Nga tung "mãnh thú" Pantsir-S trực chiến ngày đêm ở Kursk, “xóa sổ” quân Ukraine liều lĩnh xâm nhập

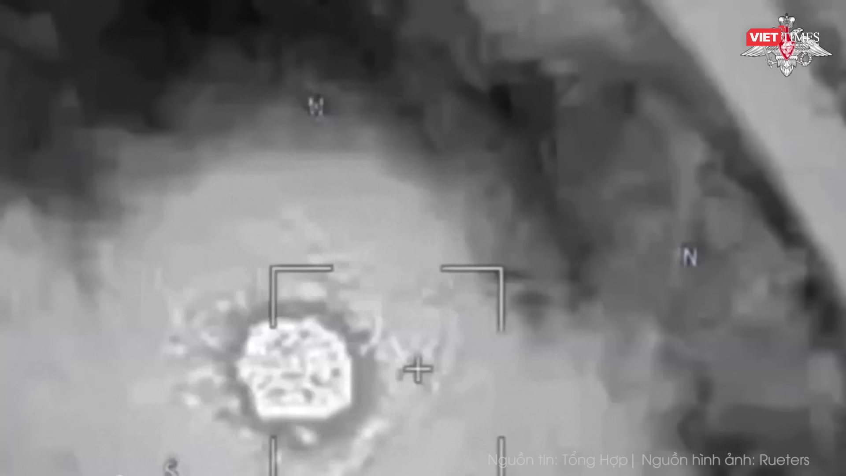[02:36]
Các lực lượng Nga tấn công các vị trí Ukraine,
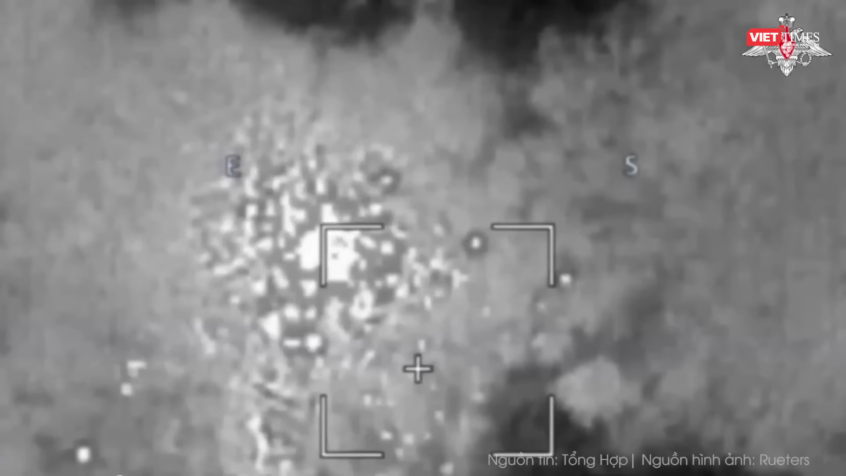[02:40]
cả trong quận Shuzansky và xa hơn, đặc biệt là ở lãnh thổ vùng Sumy của Ukraine.
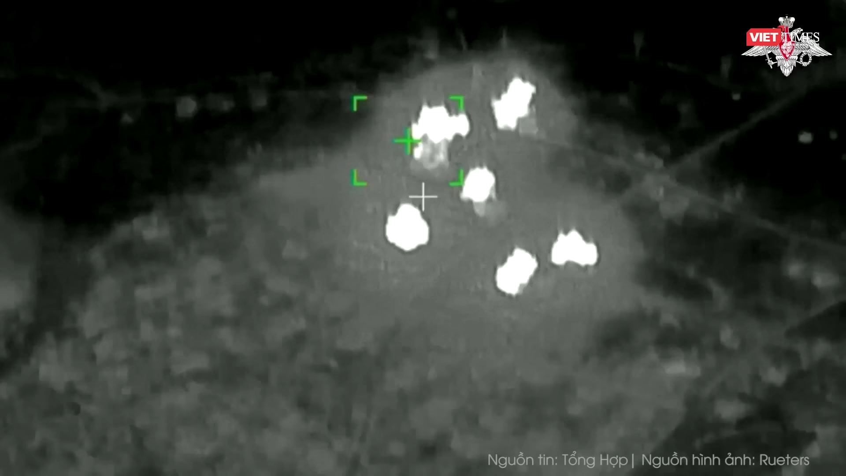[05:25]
cũng như một súng cối và một xe cờ giới.
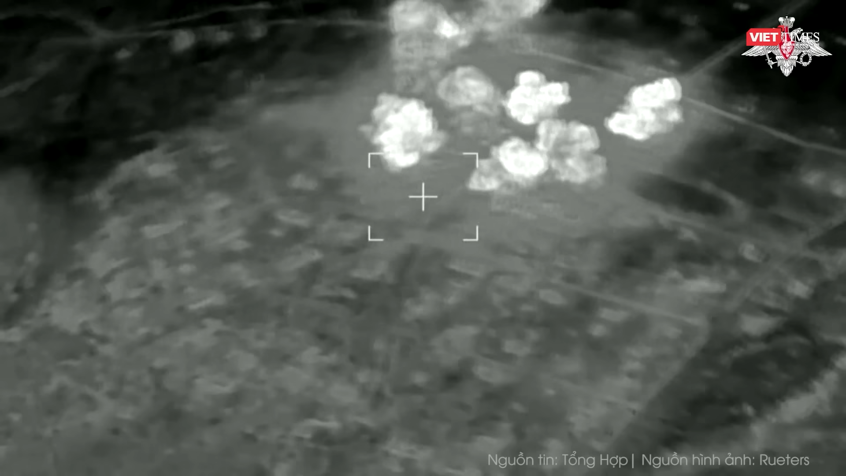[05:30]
Nhiều quân nhân của lực lượng vũ trang Ukraine tiếp tục đầu hàng. Tổng cộng, trong cuộc giao tranh theo hướng cất, Ukraine được cho là đã tổn thất hơn 27.150 quân nhân,
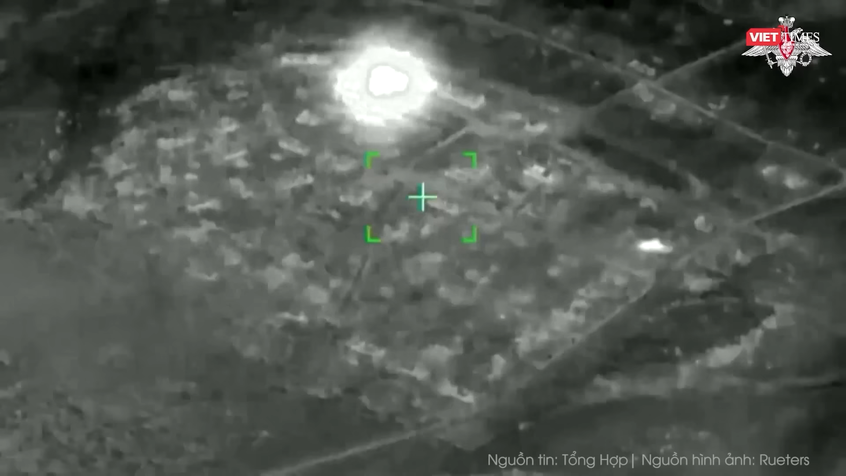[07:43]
Tại quận Golushkovsky, gần khu định cư Novo-Vanivka, lữ đoàn cơ giới độc lập số 21 của Ukraine, gọi tắt là OMBR,
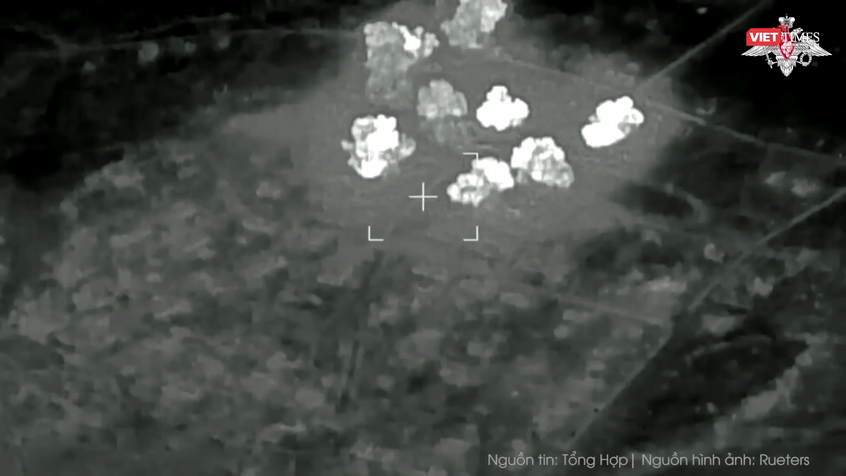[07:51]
đã buộc phải rút lui dưới những đòn tấn công của pháo binh Nga, từ bỏ một số vị trí của mình.